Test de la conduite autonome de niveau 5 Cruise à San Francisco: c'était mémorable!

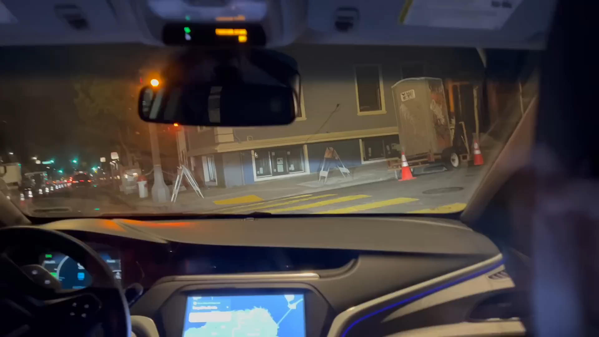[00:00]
Waouh! Ah, c'est super! Regardez, là, il y a des travaux là. Donc, qu'est-ce qu'elle va nous faire là?
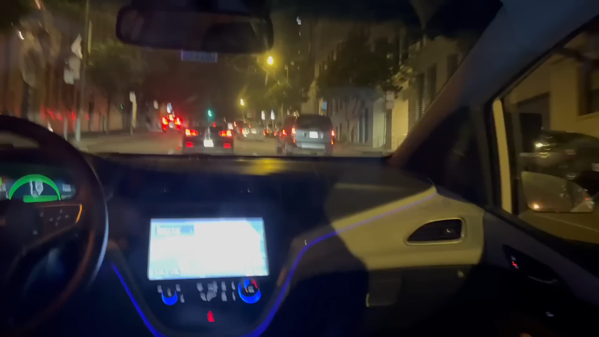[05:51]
Oh, oh là, elle a voulu aller à gauche là, et finalement elle n'est pas allée à gauche. Elle a mis un coup de volant à gauche. C'était un peu ouf. Ça, il a mis un petit coup de volant à droite. C'est assez brutal quand même. La vache, je sais pas si tu as vu le volant. Bon, j'espère qu'elle sait ce qu'elle fait quand même. Et là, maintenant, ben, on est au feu rouge. Donc, on va attendre de voir ce qui se passe. Ça craque un peu de partout là.
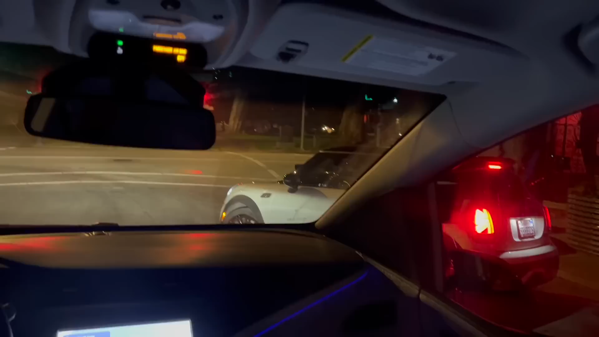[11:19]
Alors là, vous voyez. Donc là, qu'est-ce qu'elle. Là, on est en train. On est en plein milieu de la route quand même. Donc la voiture a décidé finalement, non, je vais pas y arriver. Ça aurait été intéressant qu'elle reste et qu'elle insiste. Parce que qu'est-ce qu'aurait fait la Cruise? Est-ce qu'elle aurait reculé un peu? Donc voilà, je vais arriver en fait. Donc je vais vous montrer comment ça se passe. Pour pas que j'oublie mon téléphone. Voilà.
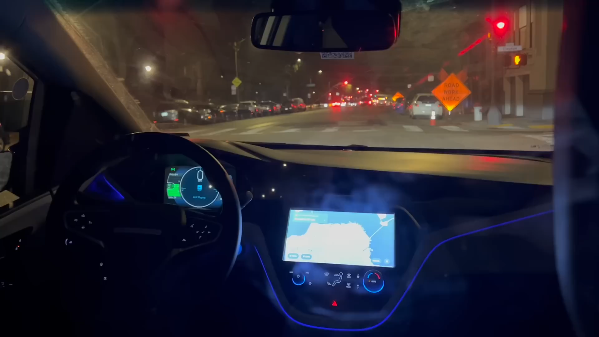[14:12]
Et il y a des camions devant, vous voyez, il y a une zone de travaux à gauche là. Ouh, c'est intéressant, regardez ça. Excellent, avec des plots, enfin la totale. Donc là, comment elle va se débrouiller? Il y a des plots. Ouah, elle m'a mis un coup de frein là.
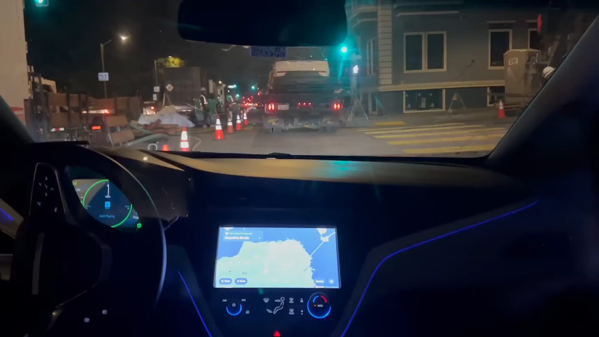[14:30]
Elle y va ou pas? Ah ben non, mais il y a oh, c'est super, il y a un piéton, enfin il y a un ouvrier entre guillemets. Donc là, elle passe, il faut qu'elle aille à droite en plus. Je sais pas ce qu'elle veut faire là. Waouh.
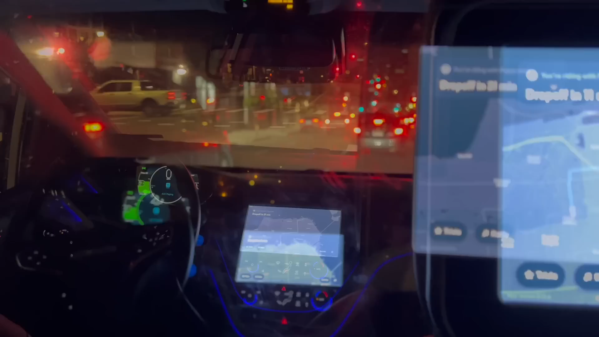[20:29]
Alors là, vous voyez, hop, elle va à gauche. Donc elle a bien géré, elle a mis le clignotant évidemment, mais tout à l'heure elle était assez agressive et là elle freine un bon coup.